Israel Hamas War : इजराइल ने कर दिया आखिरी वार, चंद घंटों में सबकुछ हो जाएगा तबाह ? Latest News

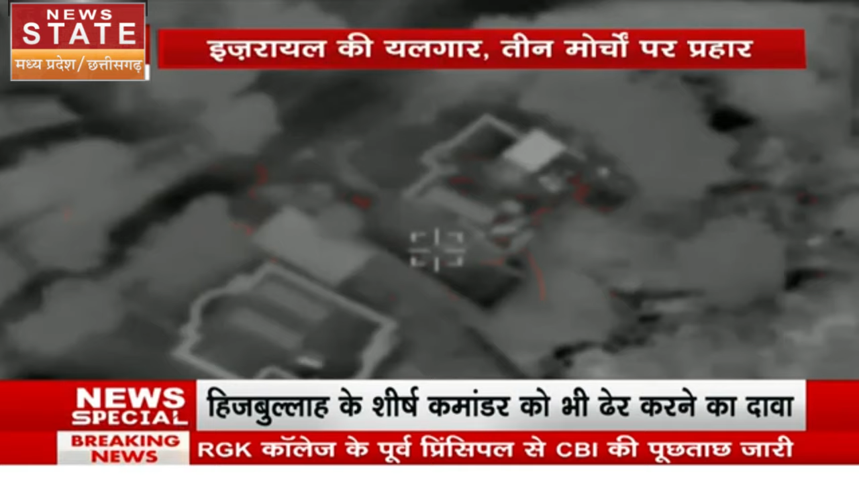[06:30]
اسرائیلی سینہ نے دکشنی لیبنان کے مرکابہ رامیے اور کفر ہام میں ہزباللہ کے سین نشٹکچرز پر بھی حملہ کیا اس کے علاوہ آئیڈی ایف نے دکشنی لیبنان
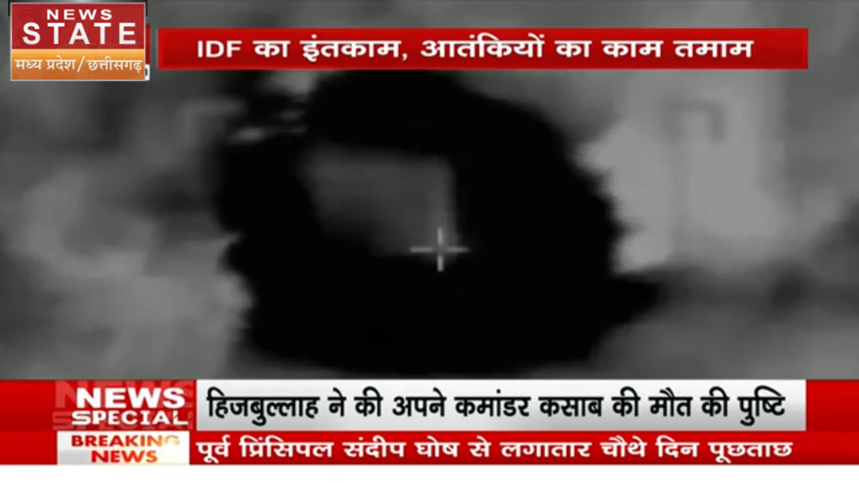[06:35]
میں ایڈ تیری یٹر لپونے اور ہنین میں بھی حملے کر کے ہزباللہ کے ٹھکانوں کو تحس نحس کر دیا